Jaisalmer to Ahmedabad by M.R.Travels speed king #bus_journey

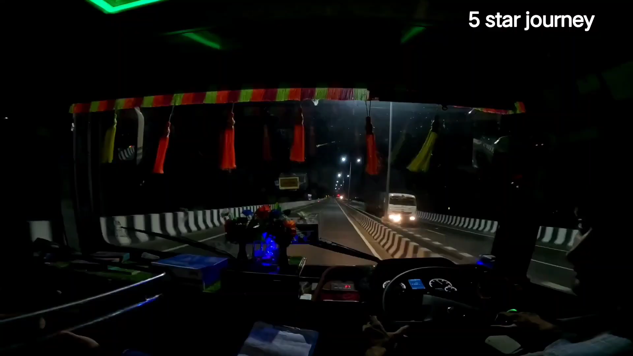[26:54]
फ्रेंड्स हम लोग पहुंच चुके हैं डीसा, और टाइम की बात करें टाइम हुआ कुछ 8:15 के लगभग, और डीसा पहुंच चुके हैं।
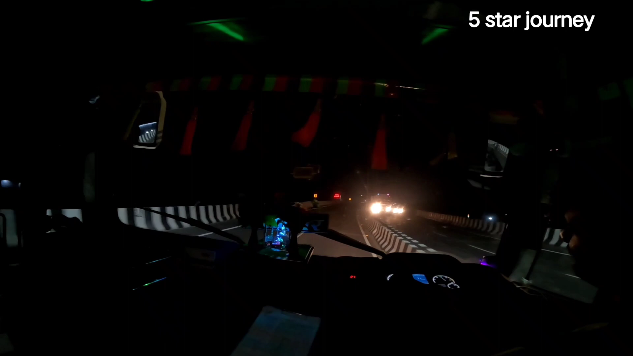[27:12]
डीसा से अगला हमारा नेक्स्ट स्टॉप रहने वाला है पालनपुर, और पालनपुर के बाद में मेहसाणा, मेहसाणा से फिर अहमदाबाद। तो अहमदाबाद हम लोग पहुंच जाएंगे तकरीबन 11:30-12 बजे के बीच में,